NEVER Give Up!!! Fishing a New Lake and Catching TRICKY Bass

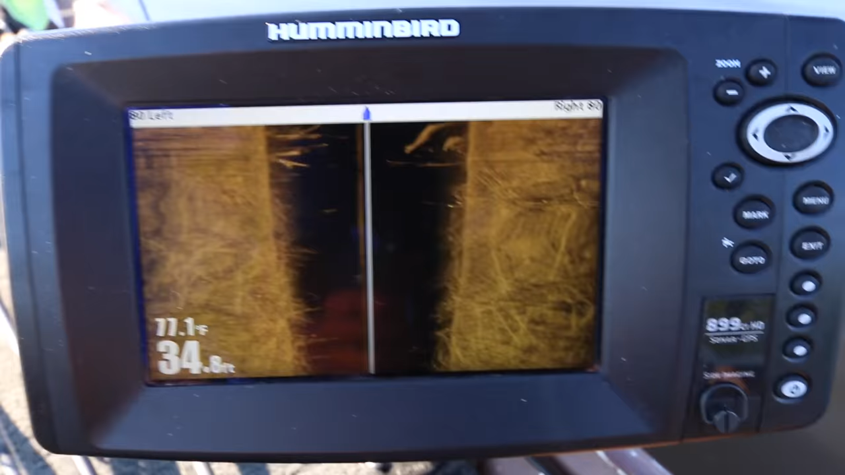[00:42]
On screen: water 77.1°F
Look at that. You can see the limbs on this graph right here. Absolutely incredible.
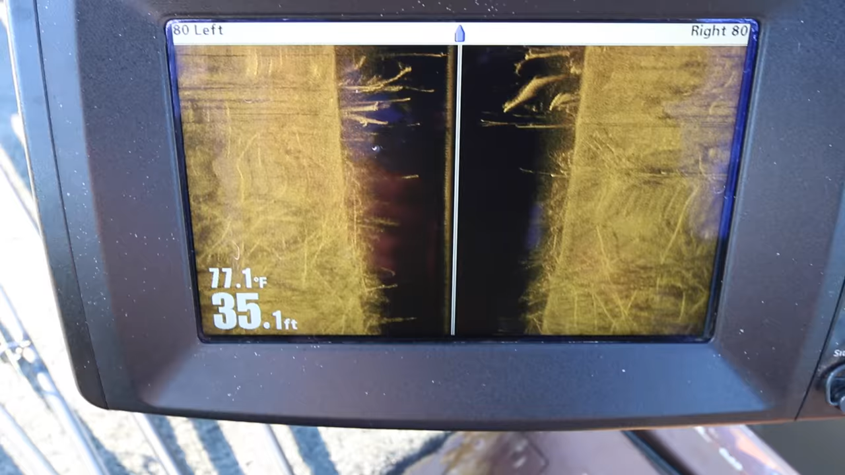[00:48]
On screen: depth 35.1 ft, water 77.1°F
Water temp 77 degrees. Pretty cool. 12-foot boat. We've got about 14 rods on here.
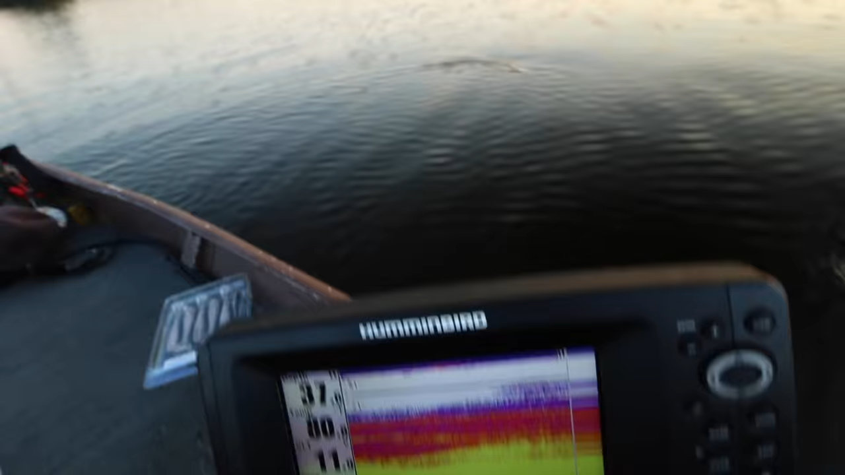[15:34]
and Matt pointed out on his depth chart that the thermocline was about in the 18 foot range, 71 degrees below the thermocline and 91 above, and we were seeing a lot of fish hanging right around it.
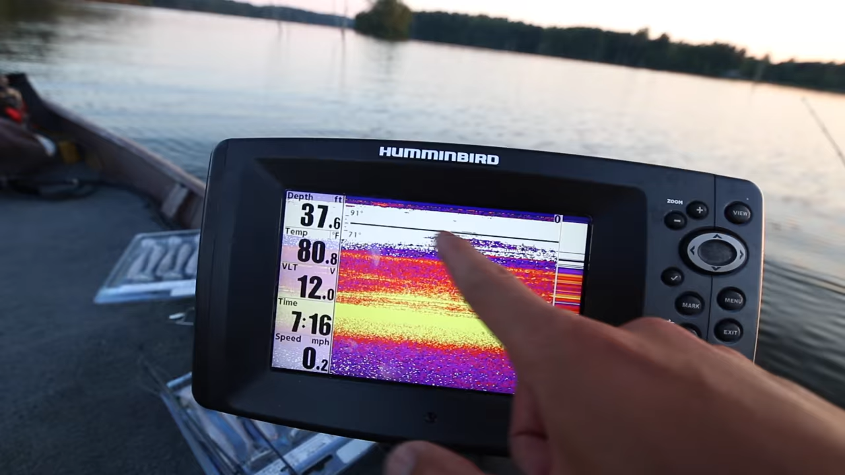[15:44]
On screen: depth 37.6 ft, water 80.8°F, speed 0.2 mph
So I decided to count down that Alabama rig right here, and first cast,